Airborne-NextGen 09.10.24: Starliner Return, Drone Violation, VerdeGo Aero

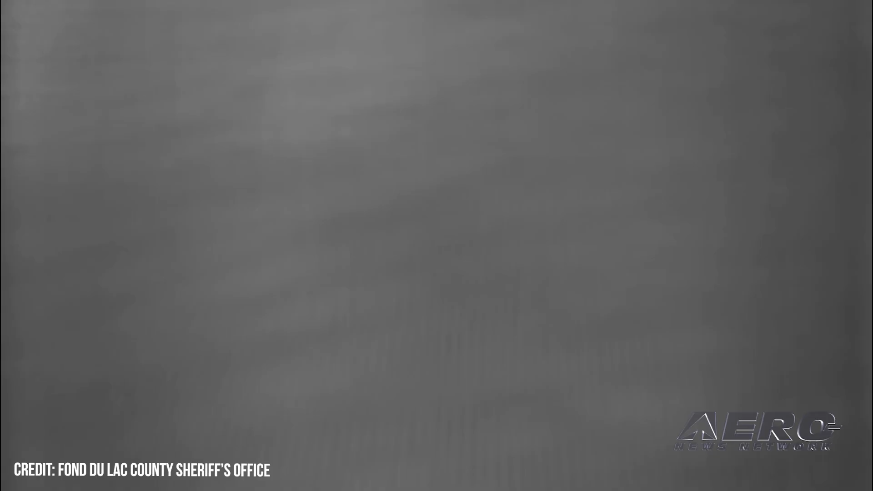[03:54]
Deputies utilized thermal drone imagery to locate the toddler and return him to his parents.
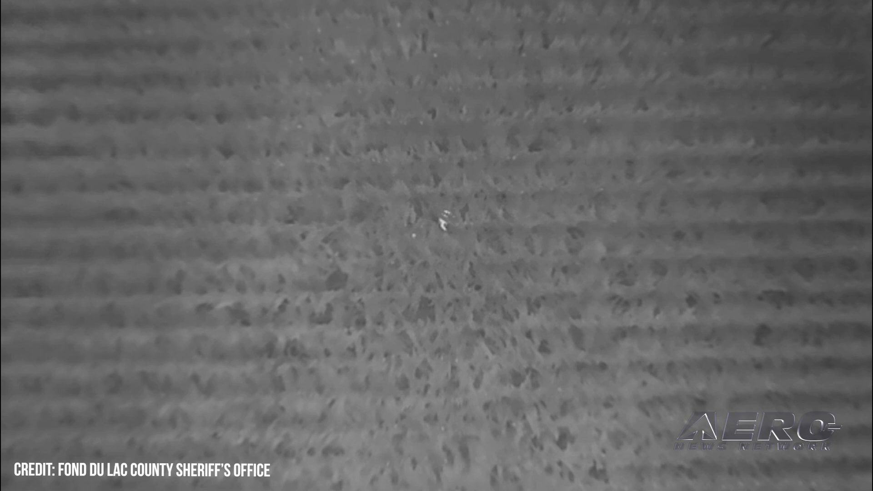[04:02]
The parents stated that their child had gotten lost in a field, which they described as being 10 acres in size and covered in six-foot-tall crops.
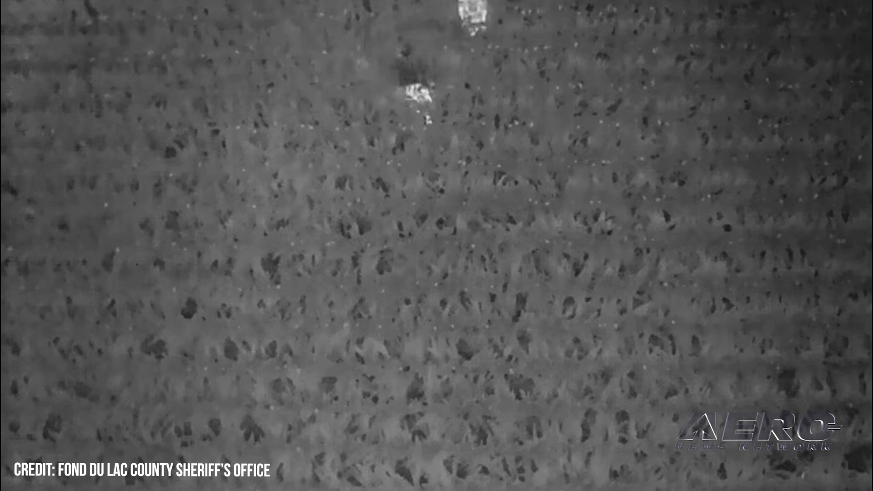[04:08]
Around 9.30 p.m., mere minutes after the mission began, a bright figure began to take shape against the evenly patterned cornrows.